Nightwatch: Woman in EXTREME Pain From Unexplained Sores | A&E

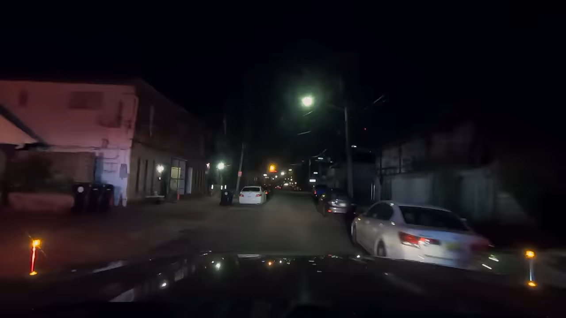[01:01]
I bet it's gonna be this tan brick building. Right yep. here? Yep. Tell them somebody gotta come let us in.